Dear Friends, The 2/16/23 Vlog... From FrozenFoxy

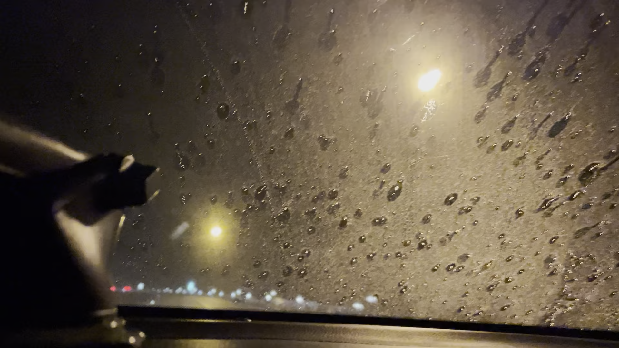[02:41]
You guys can probably see more of the rain than you can actually see the road as I'm driving along here.